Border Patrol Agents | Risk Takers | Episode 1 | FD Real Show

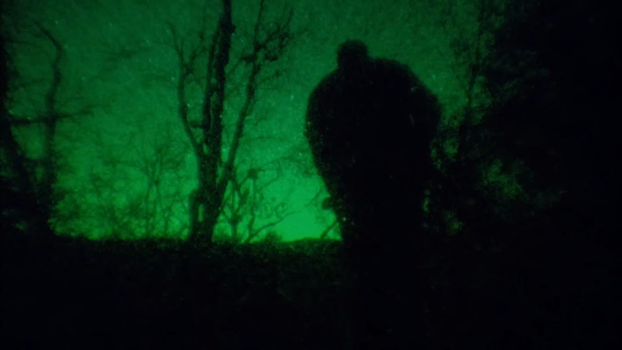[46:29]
Agents continue to sweep the area, unearthing every hiding place,
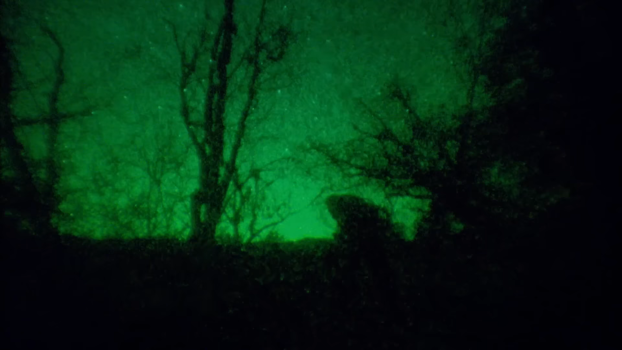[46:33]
searching for the mules and the shipment of drugs.
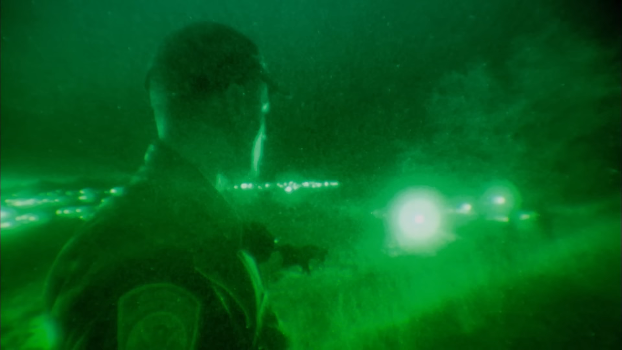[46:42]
The cameras picked up two more of the mules, and they're running to the east. They were just down right here.
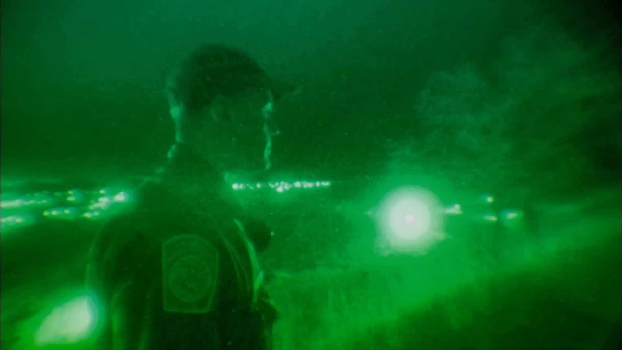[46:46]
We picked them up on our infrared cameras, and Bob is actually the closest one to them, so he's going to go try to see if he can't find them.
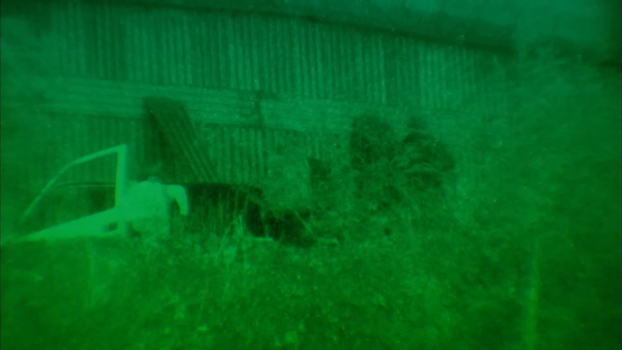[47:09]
An agent finds several containers of marijuana.
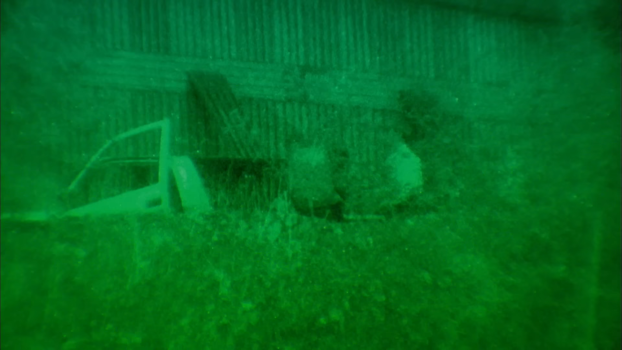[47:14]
The smugglers have abandoned their cargo and headed back across the border. As soon as they feel their job is done, border patrol agents start pulling out of the danger zone.